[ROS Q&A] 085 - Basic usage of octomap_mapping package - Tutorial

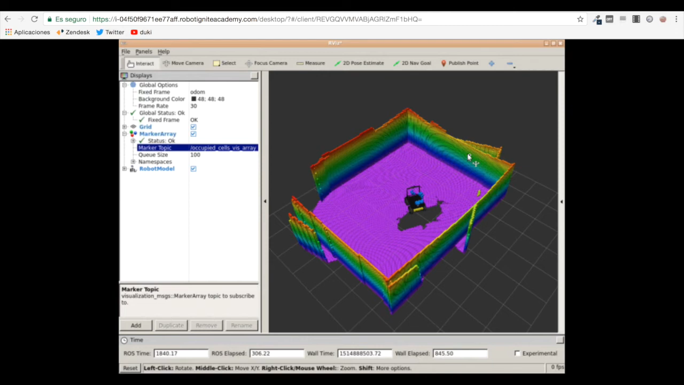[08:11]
and once the Octomap is built what we can do is for instance save this Octomap so let's